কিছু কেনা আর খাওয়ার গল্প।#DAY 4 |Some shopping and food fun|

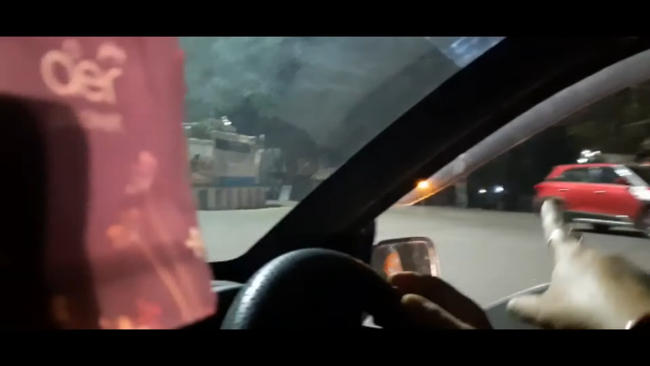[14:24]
বাস স্ট্যান্ড থেকে সোজা আসলে এই আইল্যান্ডটা ঘুরলে, ঘুরে তোমার বাঁদিকে গেলে তোমার ফুডমার্ট পড়বে।
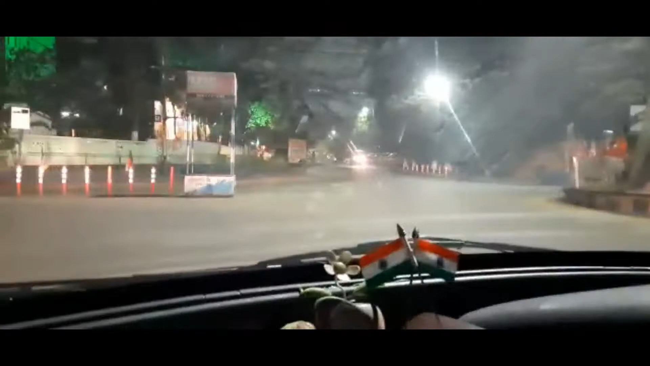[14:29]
আর এই দেখো উল্টো দিকে হচ্ছে ডিসি সিনেমা হল,